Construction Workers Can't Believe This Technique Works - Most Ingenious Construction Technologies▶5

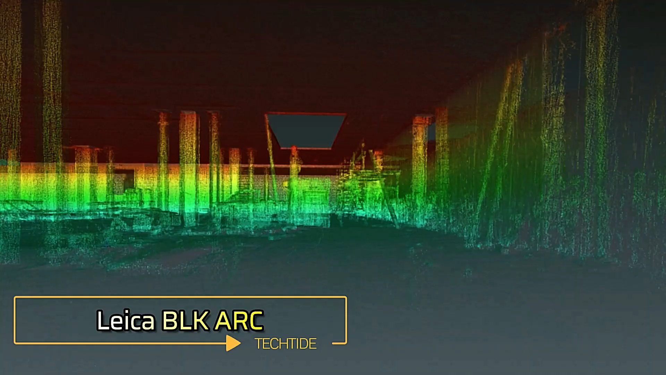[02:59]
Leica BLK Many construction projects require precise and detailed scanning,
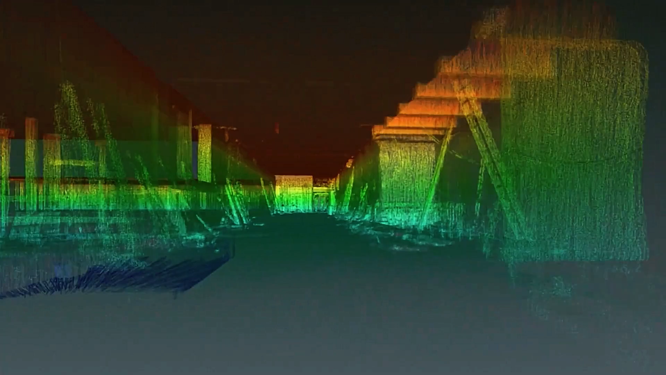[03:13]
equipped with the Leica BLK ARC Universal Scanning Module.